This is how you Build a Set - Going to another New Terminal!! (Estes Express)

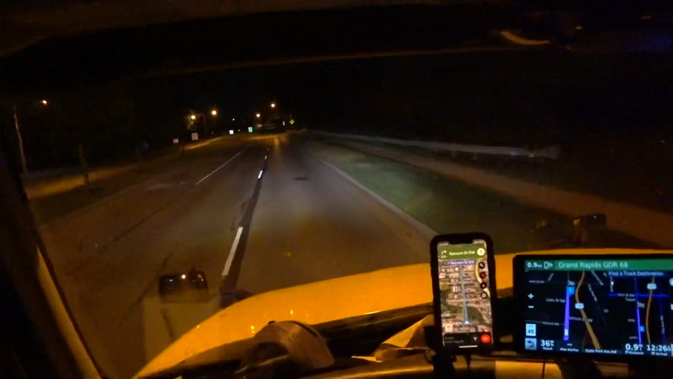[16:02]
Should be up here on the right. In 3/4 of a mile, arrive at Grand Rapids GDR 68 on the right. On the right, there you go. Nagatha, I think you got this one right. There's been a few times she hasn't, like down in West Houston. She's trying to send me off somewhere crazy. And the thing is, sometimes we can look at these photos and stuff from Google Maps. Some of these terminals change over time as far as where they put stuff.
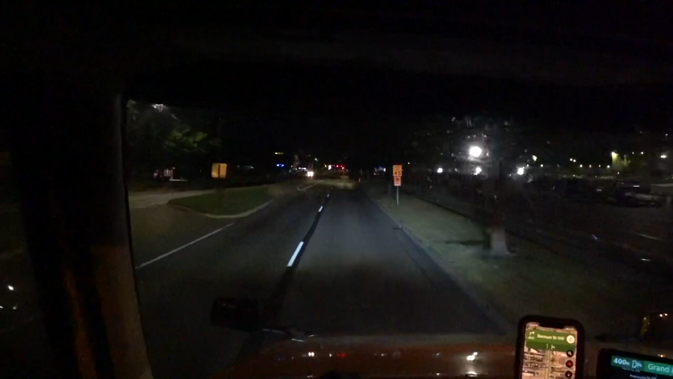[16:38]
Arriving at Grand Rapids GDR 68 on the right. Sweet. Gates open.